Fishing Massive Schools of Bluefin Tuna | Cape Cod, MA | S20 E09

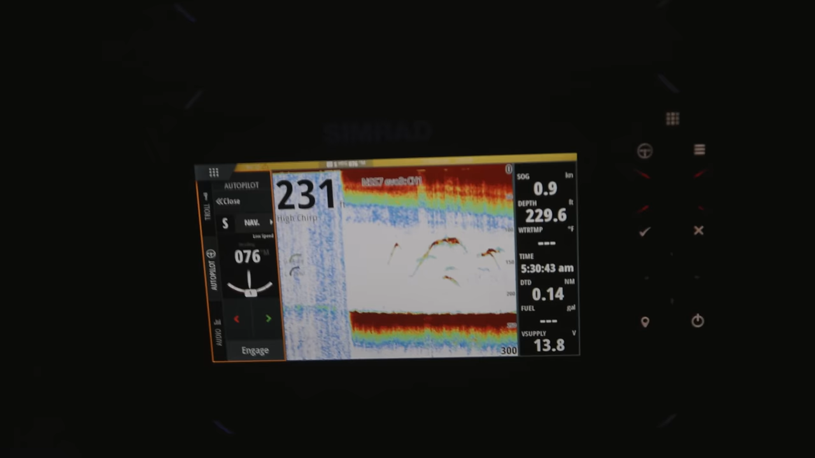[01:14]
On screen: speed 0.9 kn
Where? Below us? Yeah, below us, but close enough to hit a popper. We're in it, man. Holy Christ.
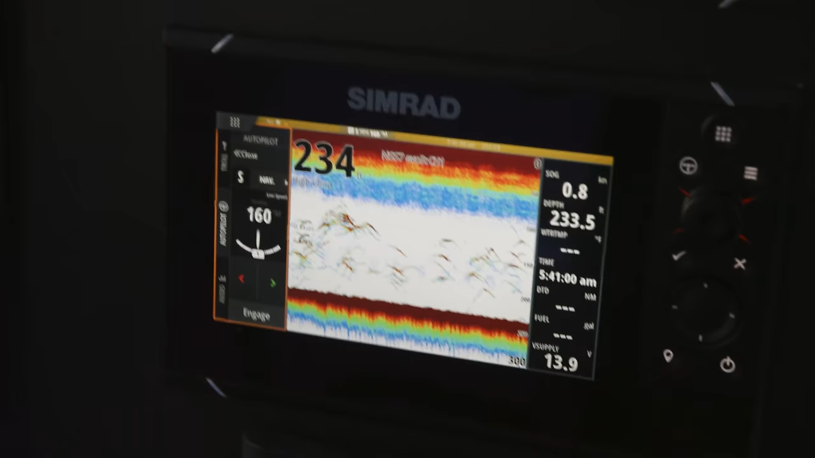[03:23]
Oh my, Chris, you look at the screen right now. That's every tuna in the ocean under us. Is that me? Did I get sharked?
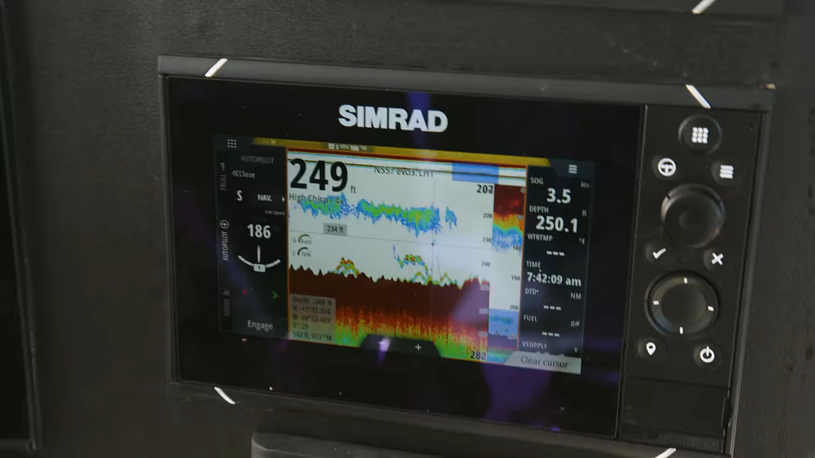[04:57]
Still marking an insane amount of tuna.
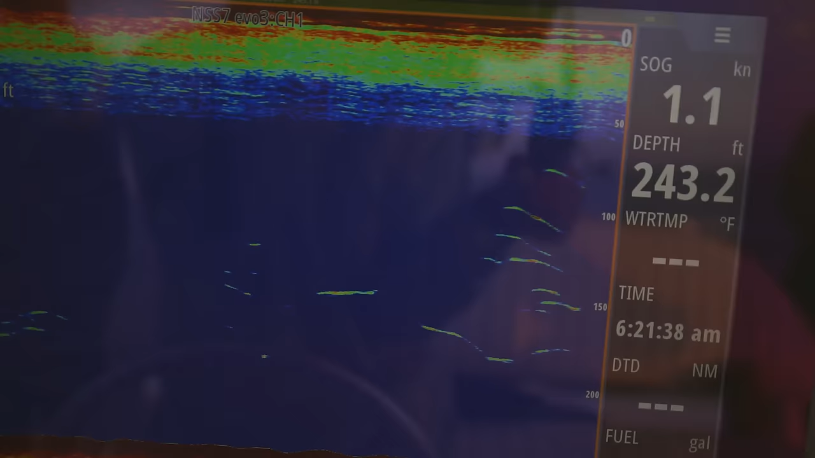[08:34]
On screen: depth 243.2 ft, speed 1.1 kn
That first school looks juicy. Look at the school we're into now, boys. We are into the mother load. Man, the tuna are right below these dolphins.
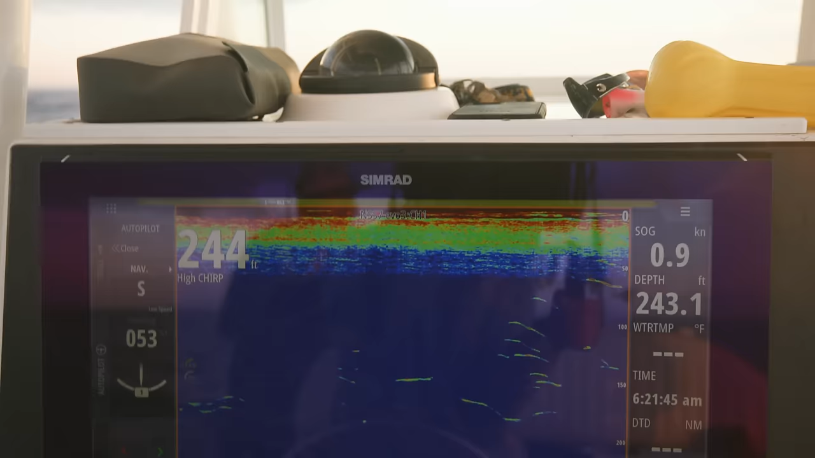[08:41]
On screen: speed 0.9 kn
So right now out here fishing, it's not a matter of if, it's a matter of when. There's just that many fish.
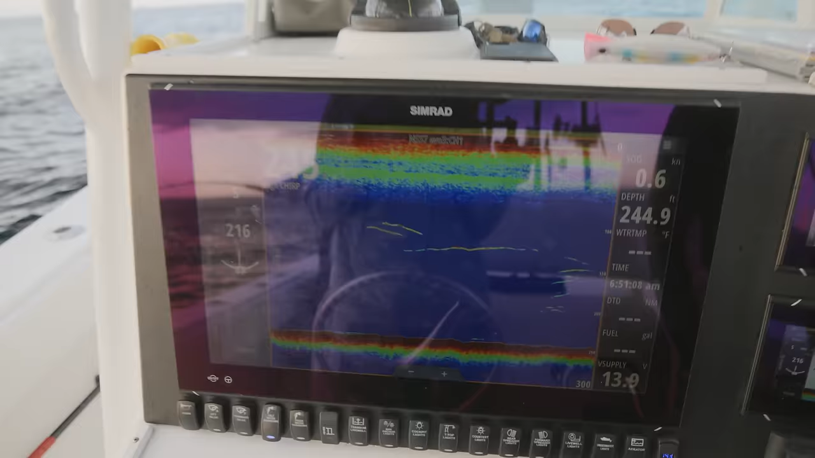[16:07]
On screen: depth 244.9 ft, speed 0.6 kn
Quick. Look at this right here. These are all tuna. Everything in here is tuna.
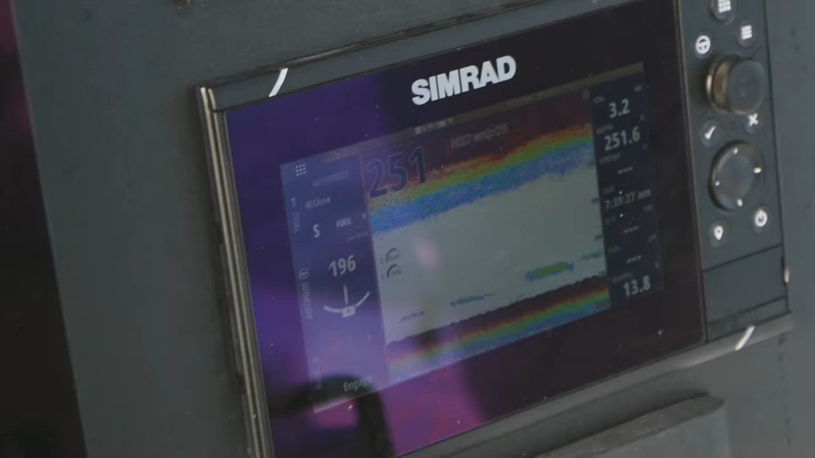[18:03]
I think we should continue to move east a little, I mean west a little.
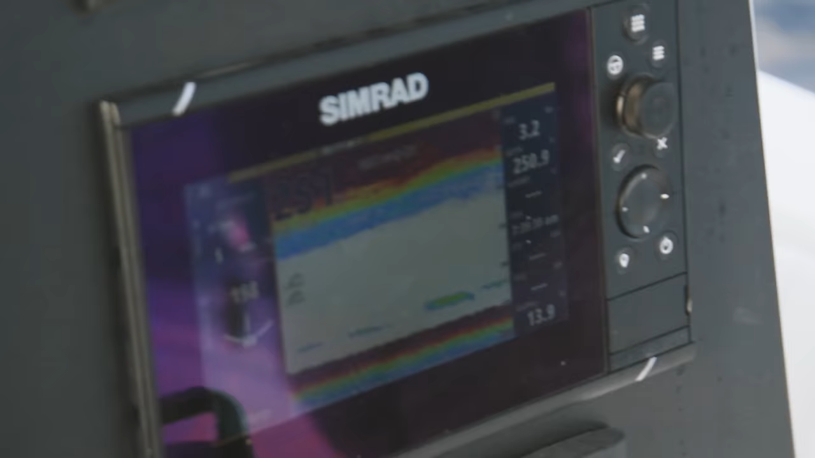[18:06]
We're losing the life of the fish. Yeah, they're here, less. But I think they've moved in a little bit.
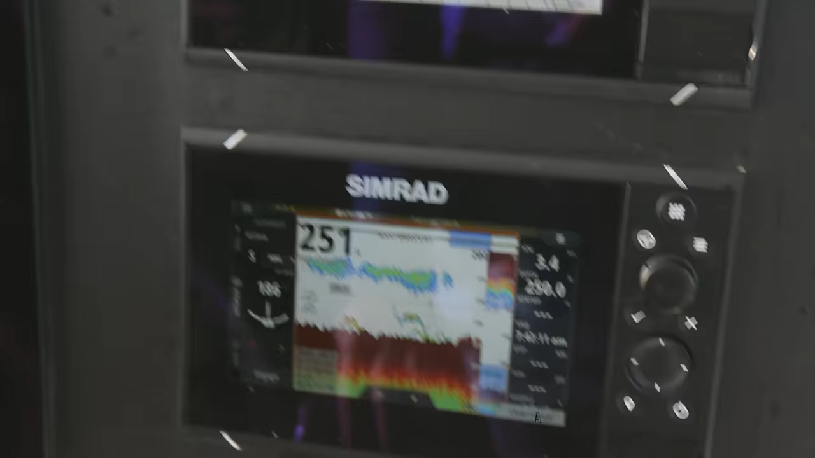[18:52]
Jimbo, look at the ones on the top. You're gonna hook one on that. They're up high. Oh man, oh wow. Right under the boat.